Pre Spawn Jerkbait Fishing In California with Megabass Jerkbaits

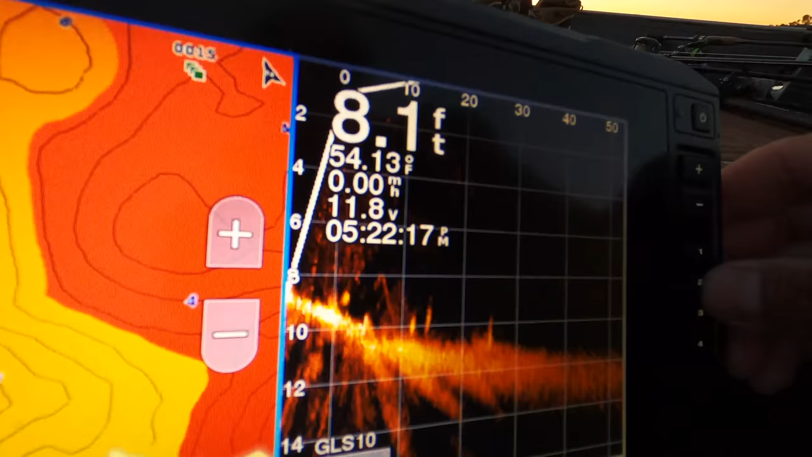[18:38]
On screen: depth 8.1 ft, water 54.13°F
We're sitting on some fish, actually. Pink, pink.
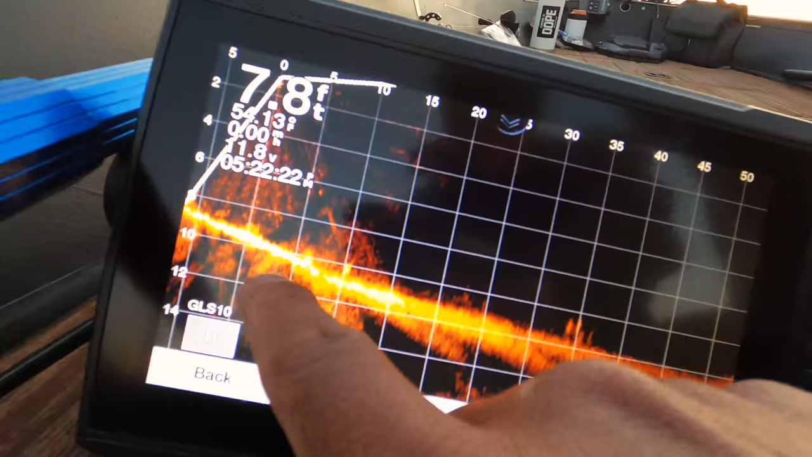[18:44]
On screen: depth 7.8 ft
Pink, pink, pink, pink. But, uh, it's been tough. So, yeah, we're gonna let these guys go.